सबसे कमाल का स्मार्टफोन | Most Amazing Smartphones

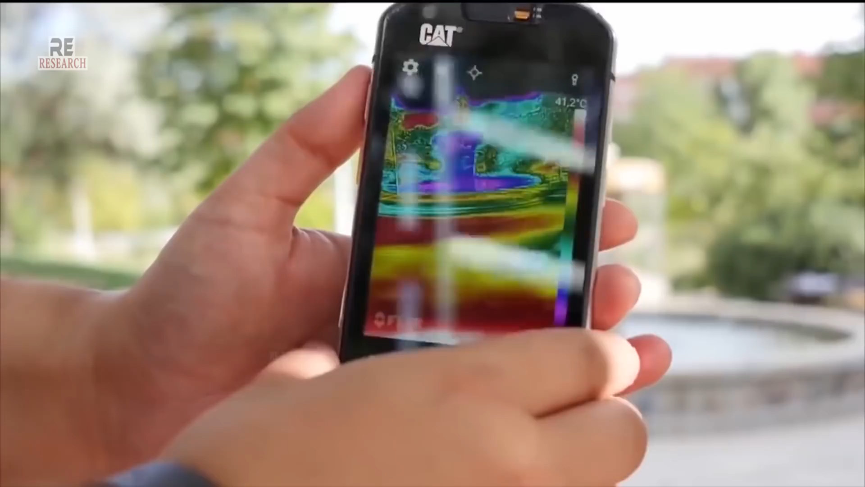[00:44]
धुएं और अंधेरे में बेहत काम की चीज है ये किसी भी तरह की उर्जा को डिटेक्ट कर लेता है
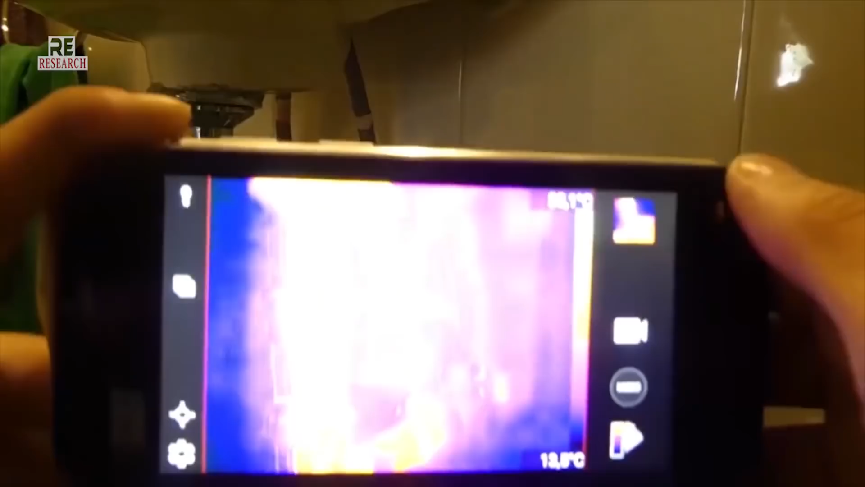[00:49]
यानि कि इसकी मदद से आप अंधेरे में छुपे हुए किसी चोर को या फिर अपने पालतु जानवर
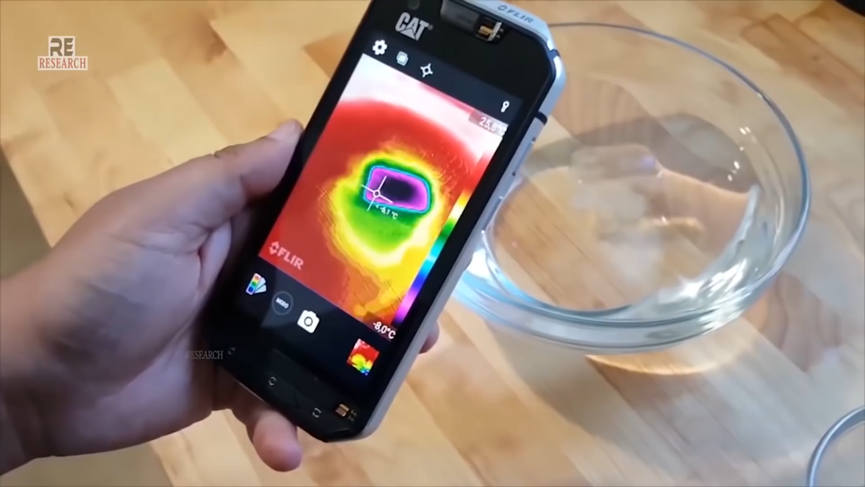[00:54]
On screen: scale bottom -8.0°C
को बड़ी आसानी से देख सकते हैं इस मोबाइल को आप माइनस 25 डिगरी सेल्सियस जैसी ठंडी और 55 डिगरी सेल्सियस जैसी गरम जगाहों पर भी इस्तेमाल कर सकते हैं